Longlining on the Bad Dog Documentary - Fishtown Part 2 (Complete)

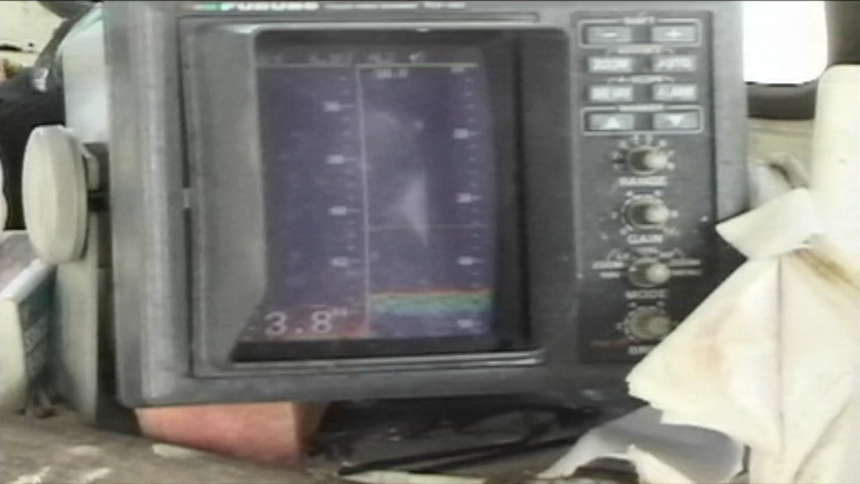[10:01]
while later in the fall, they'll show up as yellow-blue lines along the bottom.
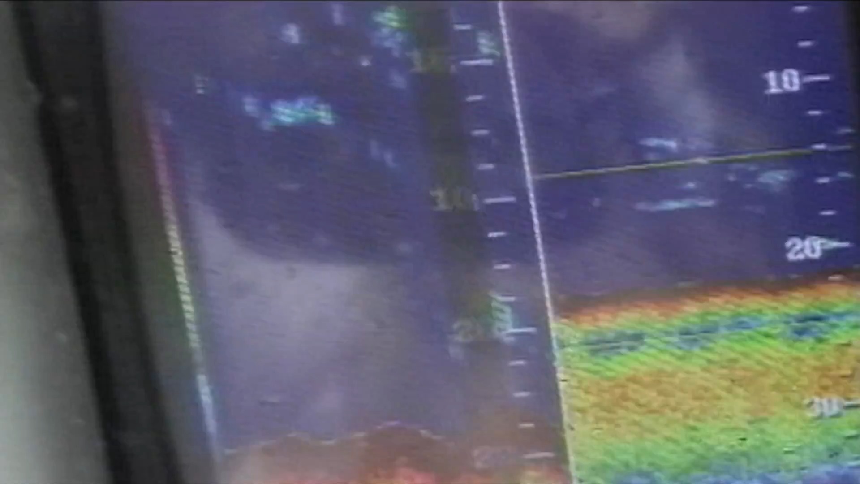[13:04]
Mike catches the telltale chains wandering across his fish finder.